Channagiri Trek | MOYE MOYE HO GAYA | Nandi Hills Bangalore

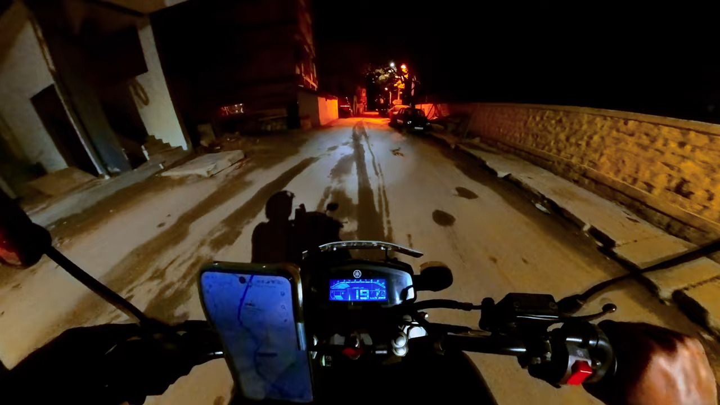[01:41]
65 किलोमीटर है, तो लगेगा 1.5 आवर जाने में, क्योंकि अभी बज रहे हैं 5:30। तो अभी तो ट्रैफिक होगा नहीं बेंगलोर में,
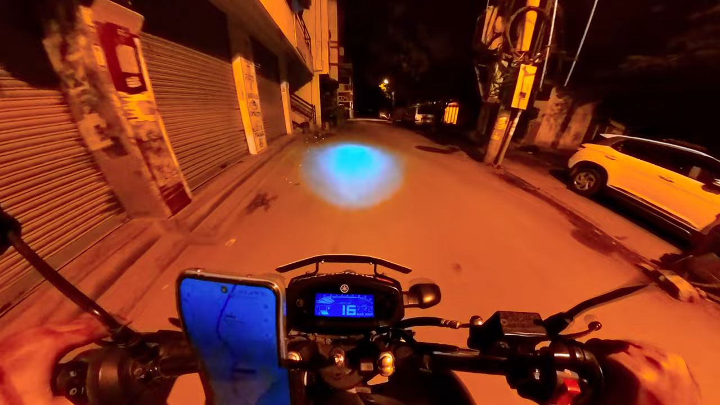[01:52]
तो चलते हैं और करते हैं इस ट्रिप का एंजॉय। तो ये है बेंगलोर और ये है यहाँ का नाइट व्यू,
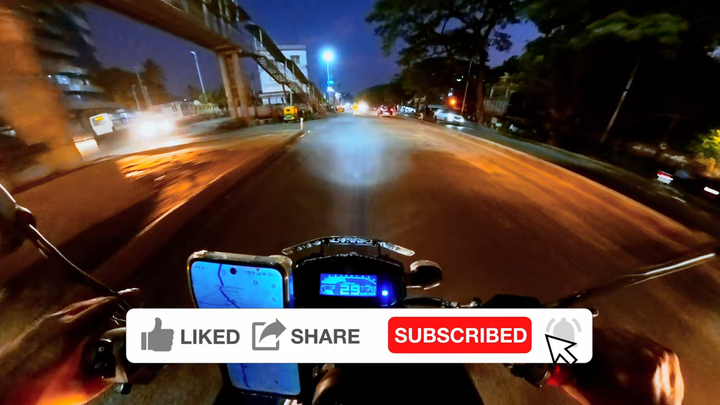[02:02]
देख सकते हो ये बेंगलोर नाइट में कैसा लगता है देखने में। और यहाँ पर जो है बेंगलोर में अच्छा खासा गर्मी पड़ रहा था, तो